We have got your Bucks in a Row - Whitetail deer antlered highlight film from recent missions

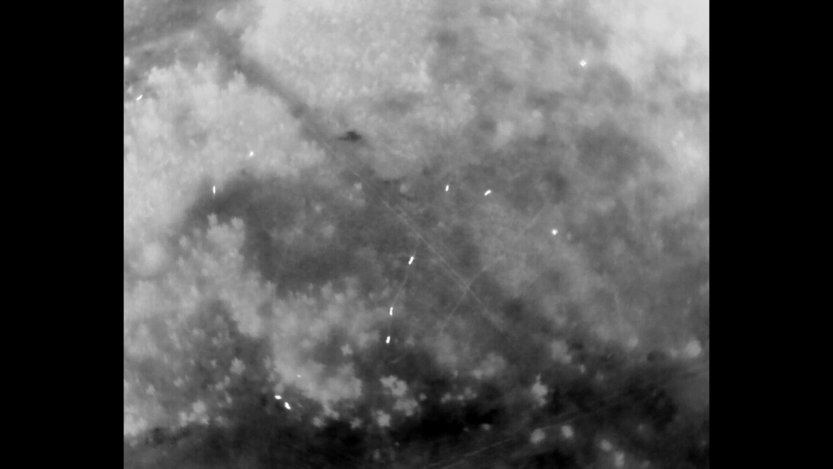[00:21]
and here you can see a group of thermal signatures we discovered that these were all antlered deer and you'll see them kind of align themselves as they
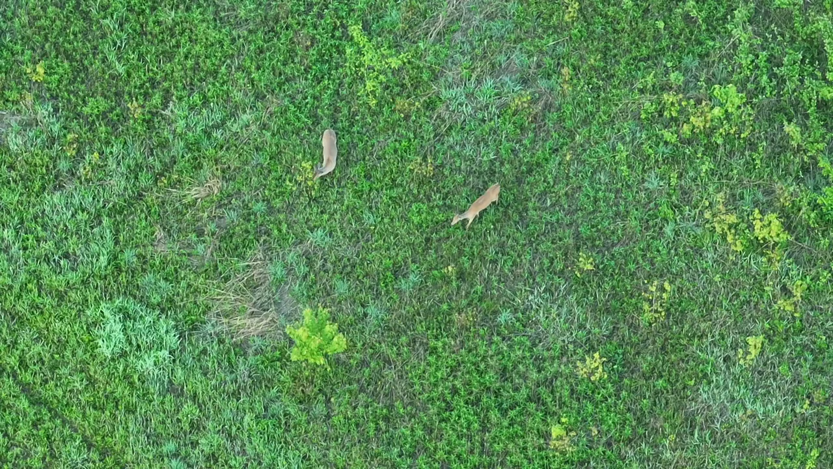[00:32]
move across this particular
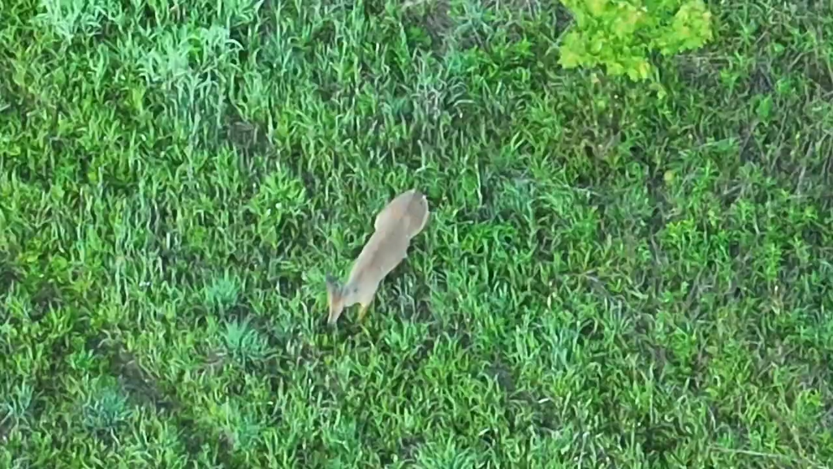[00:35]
parcel we process
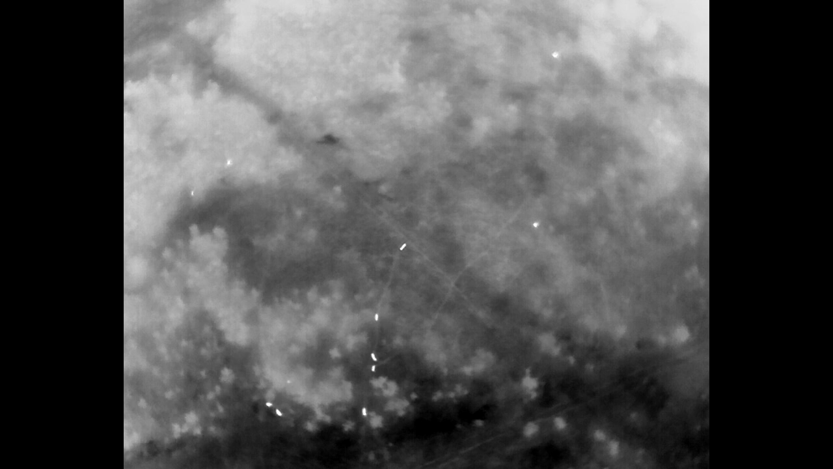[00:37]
the deer you can see that group kind of getting in line along the deer trail
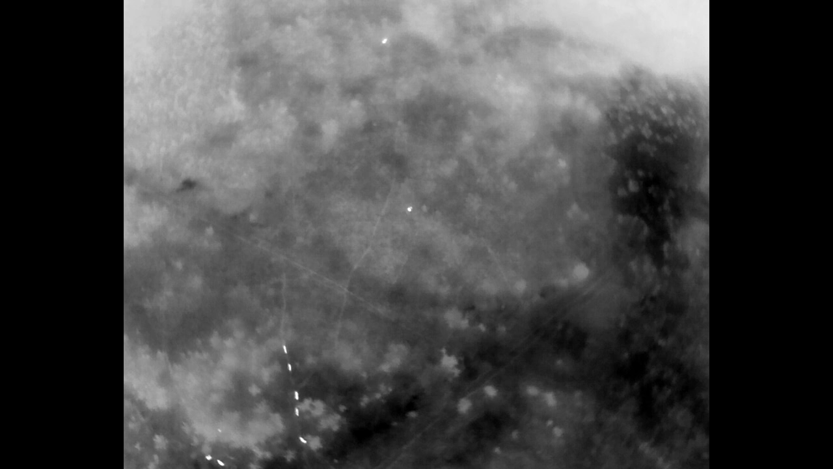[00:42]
there and we're going to explore some of the activity and some of the behavior so now we
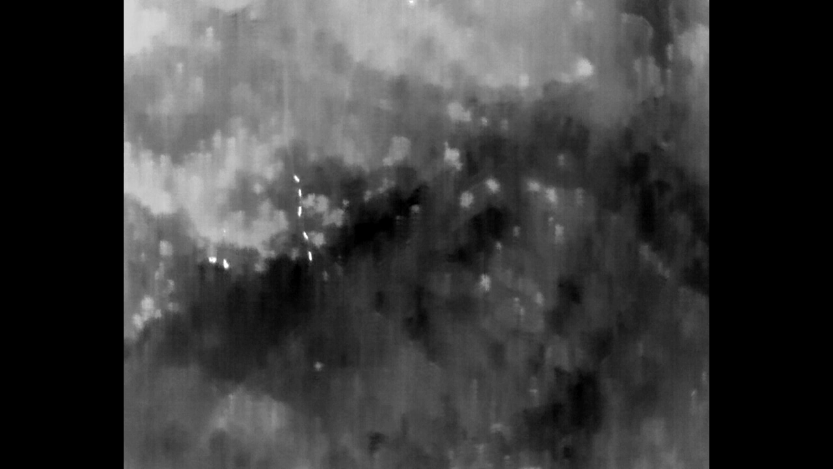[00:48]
have five deer all land lined up in a row going across a deer
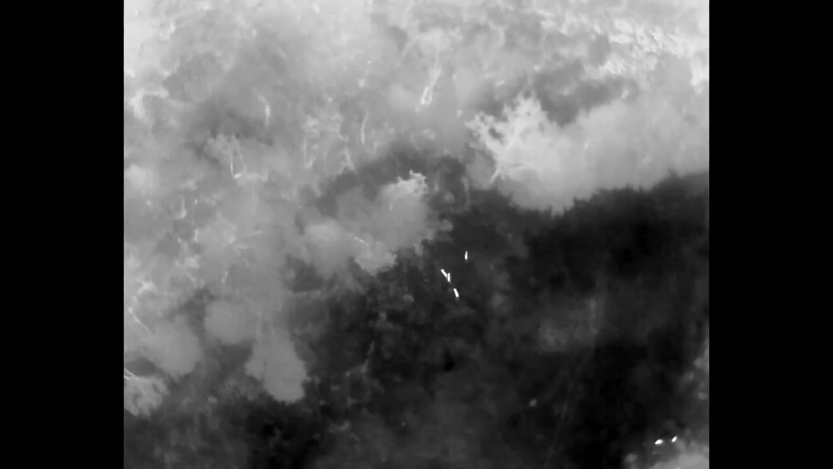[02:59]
rest of the team stays back
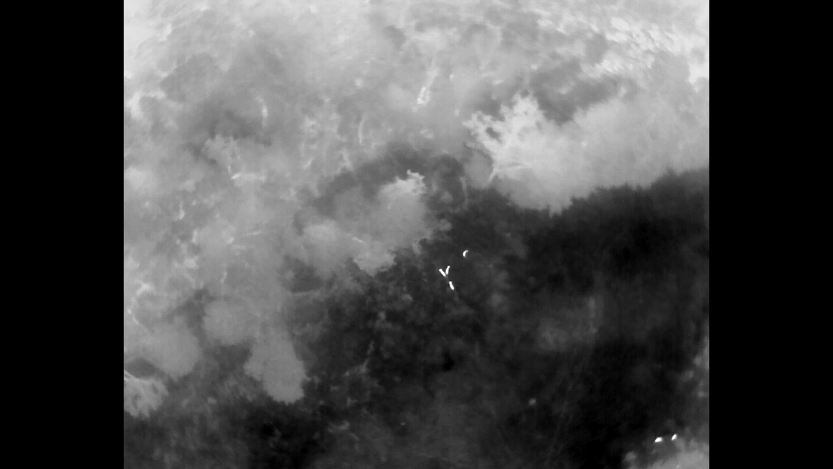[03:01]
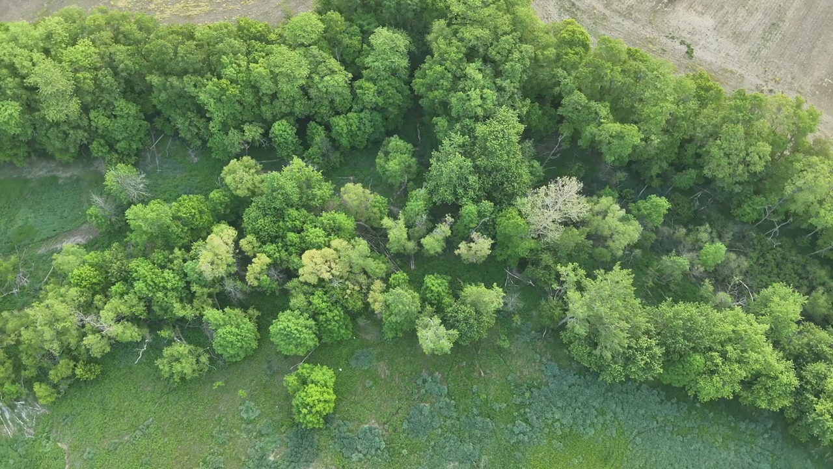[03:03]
i'm not sure what kind of uh communication is held
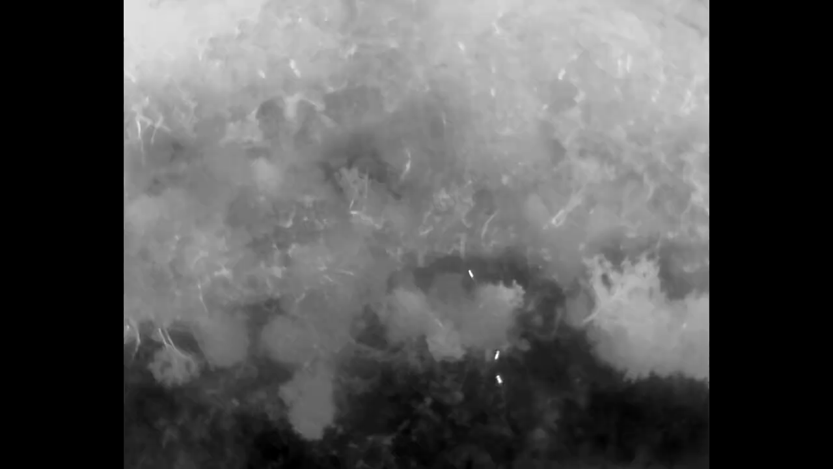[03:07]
uh but then the rest of the group uh moved into the what